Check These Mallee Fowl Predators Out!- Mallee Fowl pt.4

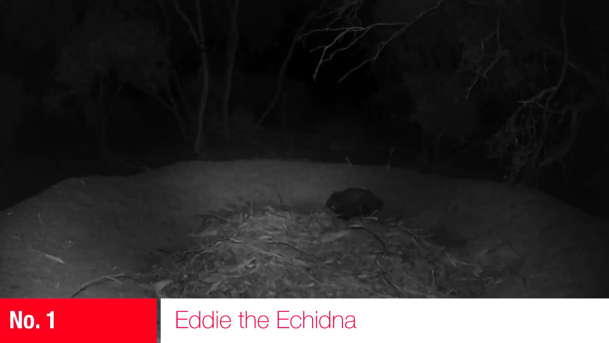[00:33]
Eddie the Echidna. He's a bit of a prickly character. When he buries himself into the nest he's actually disrupting the incubation process.
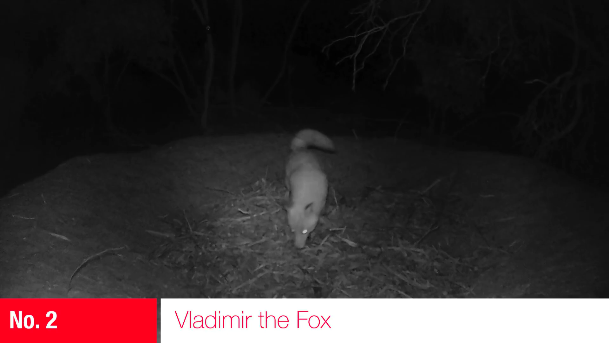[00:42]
Vladimir the Fox. Anyone named Vladimir is shifty in my book and he's no exception. Sammy the Snake. Now you'll have to watch carefully here but he's a big bugger and Sammy likes eggs.
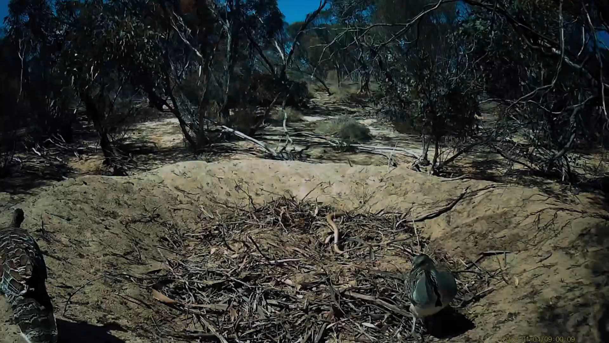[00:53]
What amazes me here is that Mike and Molly just go about their business and they couldn't care less about Sammy. Now here's another couple of Echidnas. This is Ernie and Edna.
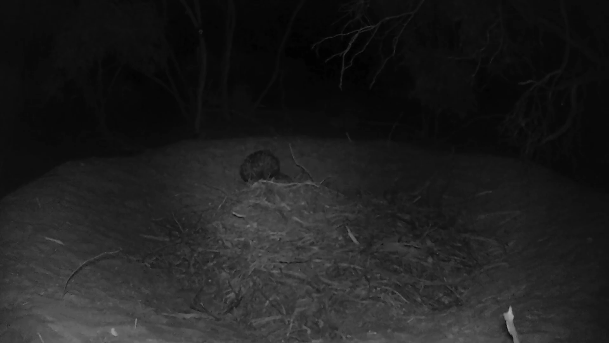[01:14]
They bury under the nest there and they have a bit of a cuddle and they come back out of the morning. Now over there in the distance you can see Vladimir's eyes. This is what we call a peaking Vladimir.
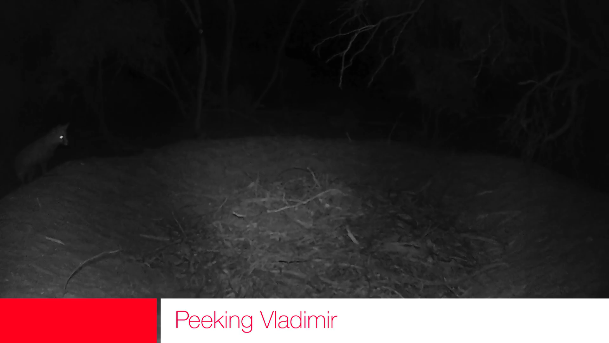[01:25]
He's just sneaking up seeing if there's any action in there. Let's see if we can get a feed.
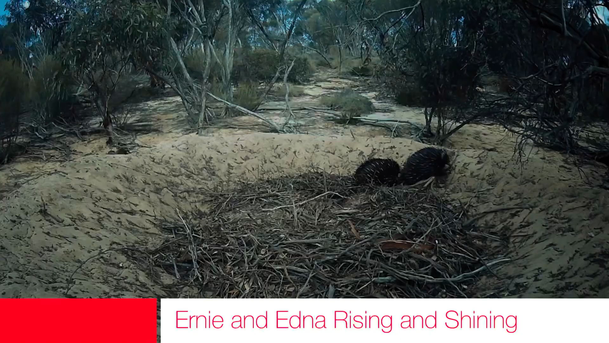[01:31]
And now we have Ernie and Edna after a good night's sleep and a bit of a cuddle.
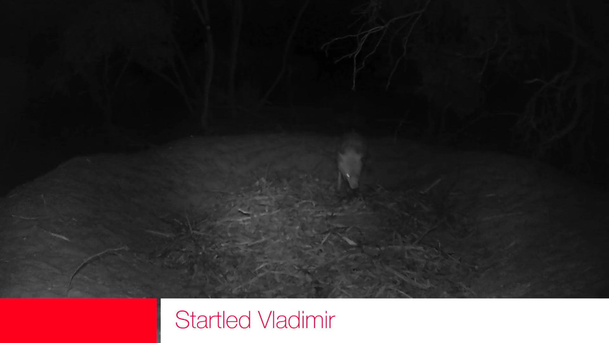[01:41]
Now this is Vladimir back again. Now something startles him and I don't know what it is. I don't know whether the cameras have got a noise in them or something but this has happened a few times so maybe it's a good thing.